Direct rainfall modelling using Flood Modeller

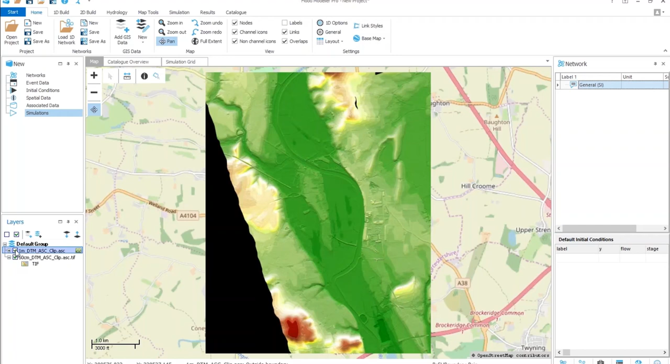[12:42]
So I've got high resolution LiDAR covering part of my catchment, and one meter LiDAR covering all of my catchment. Sorry, I've just noticed I loaded in the wrong LiDAR file. So that's the one I wanted.